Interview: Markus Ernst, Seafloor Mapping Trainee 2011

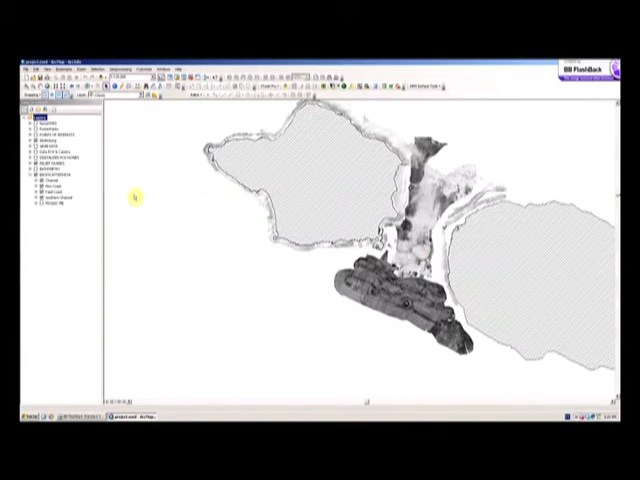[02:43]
These are our good data and we are comparing this with a data frame of less quality. The idea of this method is if there is a strong backscatter signal we have a high reflection and we have a solid surface. So if there is a sediment we can say okay it is a high absorption and the signal is going weaker. So this is what you can see
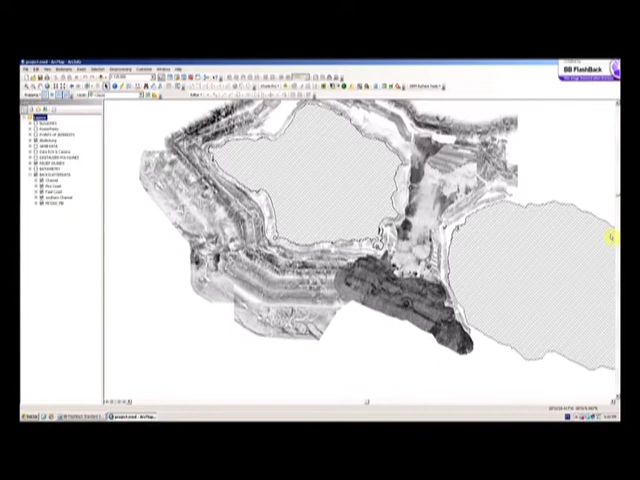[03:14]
that the brighter areas are weak signals so it is more a sediment.
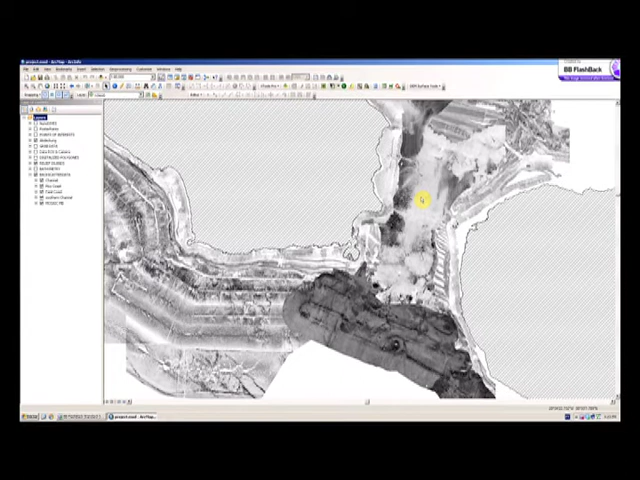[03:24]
So the final sediment the weaker the signal. Yeah. So that is the idea behind this.
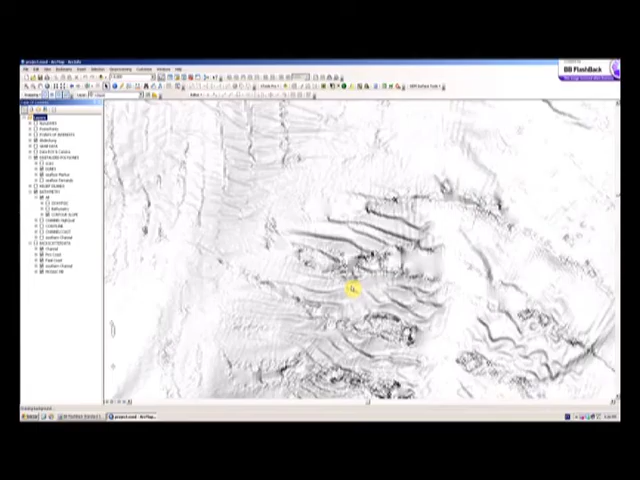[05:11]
These are the dune just outside the Palamaca. Yeah.